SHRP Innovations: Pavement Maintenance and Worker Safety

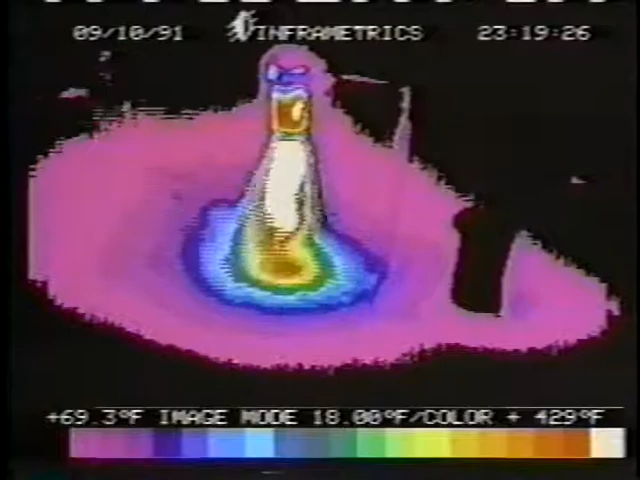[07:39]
Then it vacuums the hole and uses heat to dry and soften the edges.